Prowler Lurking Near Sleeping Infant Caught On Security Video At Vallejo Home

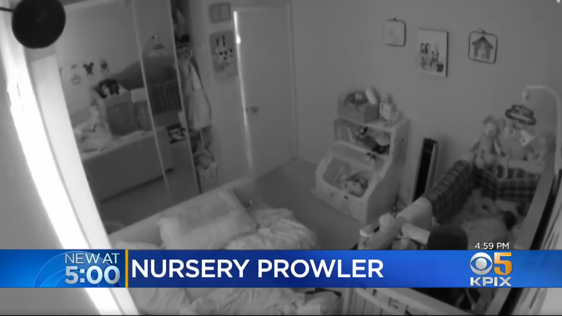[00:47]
And that's when I like, I freaked out because my sister sent us the video from that camera that you can see my nephew in bed.